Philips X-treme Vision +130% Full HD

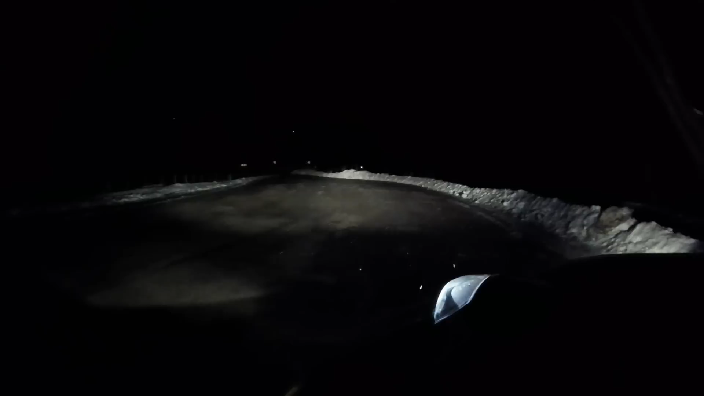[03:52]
I will turn on the fog lamps with Blue Vision Ultra so you can have a better idea of the difference between the color temperature. Right now the fog lamps are on also, and the low beams.
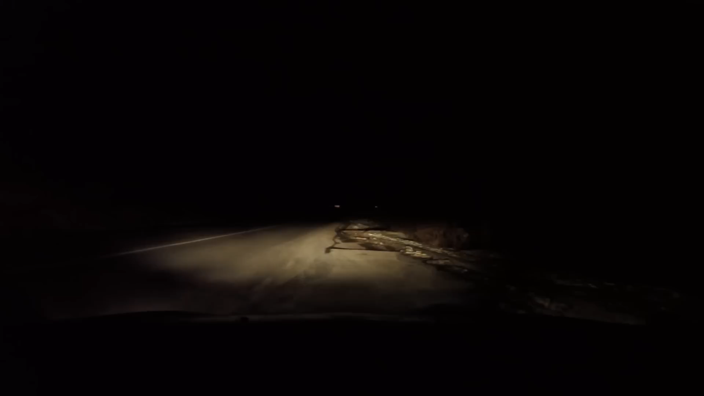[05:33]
May I remind you, I have Philips X-treme vision 130% on the low beams and Philips X-treme vision 100%, the old generation of bulbs, on the high beams. I will first drive for a short period of time using only the low beams so you can have a better idea of how these bulbs light up the road during